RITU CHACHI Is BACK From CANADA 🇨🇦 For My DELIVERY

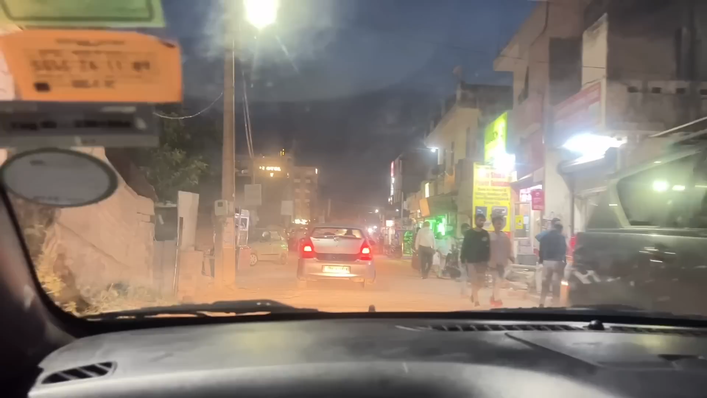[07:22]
सो गाइज ये गाड़ी जा रही है हमारे सामने, उसकी डिग्गी खुली हुई है, बट वो अंकल को पता भी है, आके बंद भी किया पर तब भी बंद नहीं हुई है,
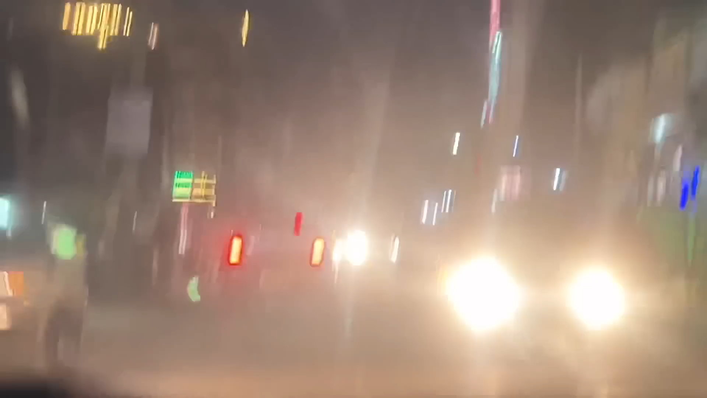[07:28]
और फिर से अभी इतनी ज्यादा खुल गई और उनका सामान भी बाहर है, और हमने हॉर्न भी मारा उन्होंने तब भी नहीं सुना।
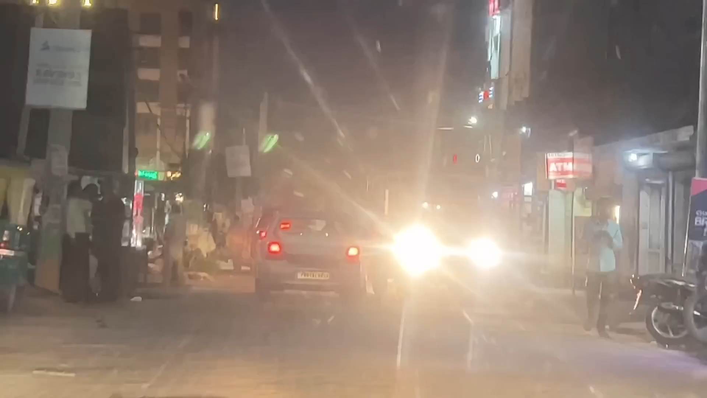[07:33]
तो गाइज चाची जी के घर जाने से पहले अभी मुझे लेके आए हैं 22 नंबर मार्केट,
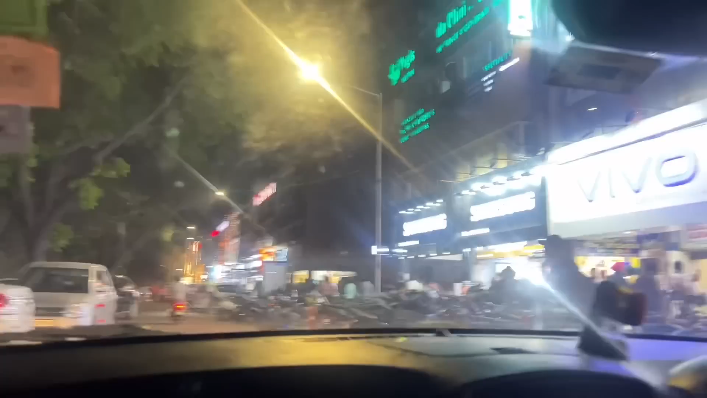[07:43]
22 सेक्टर, बट बहुत ज्यादा क्राउडेड है इसलिए मैं तो बाहर नहीं निकलूंगी, मैं तो गाड़ी में बैठी रहूंगी।